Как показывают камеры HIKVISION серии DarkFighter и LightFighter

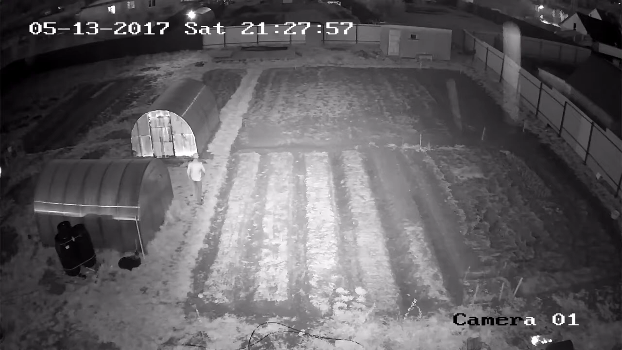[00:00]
Вот так показывают камеры HitVision серии Dark Fighter в полевых условиях при минимальном освещении. Камера с легкостью решает задачу детектирования движения на расстоянии до 100 метров в полной темноте, благодаря наличию качественной ИК-подсветки и большой матрицы, которая, помимо прочего, также обеспечивает бесшумную картинку.